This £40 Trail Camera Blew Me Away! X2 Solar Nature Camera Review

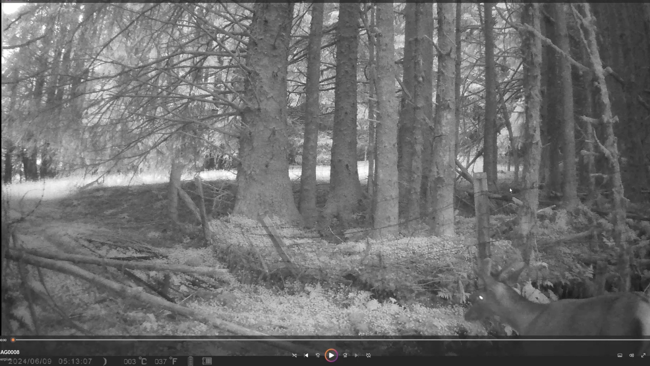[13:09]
the footage we got we did get very lucky on this we ended up with a really nice shot that i just didn't get on the other camera so i mean it's you have to say this does look a lot nicer than the other camera but that's because we got a really lucky shot so let's have a look and like i said i actually clicked on this and right click properties
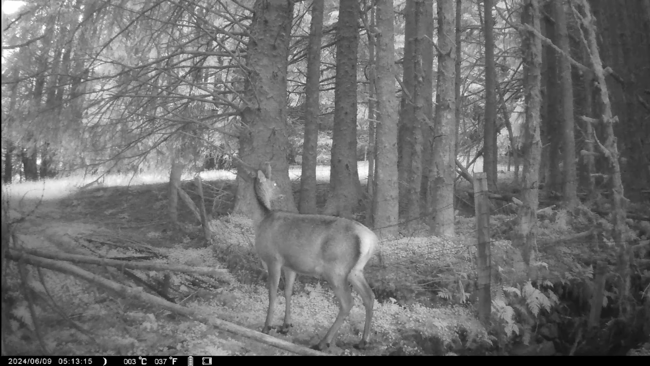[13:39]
check the video resolution and it is 3840 by 20 or 60 so it is 4k footage but we've got a whole fleet of deer i'm not sure if the fuzzy fuzzy antlers on this are because those are the bucks or because i mean they are at the front aren't they i've just never seen so many here there's also audio and you can see the specs at the bottom of the um camera are you know you see the battery at the bottom and you can see the temperature and
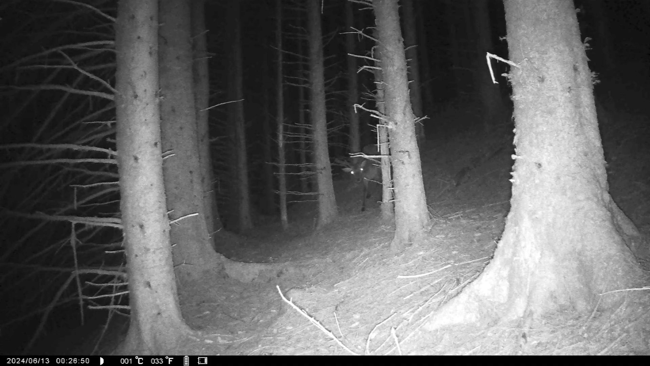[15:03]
see it's clearly spotted something you can see the infrared reflected in its eyes so um this was poor placement of the camera i think i probably there's a trail that you can see moving off to the left just left of the deer so that was where i was aiming at where it runs off down there um but i think it would have been better placed turned around and facing the water instead of facing up the trail but there we go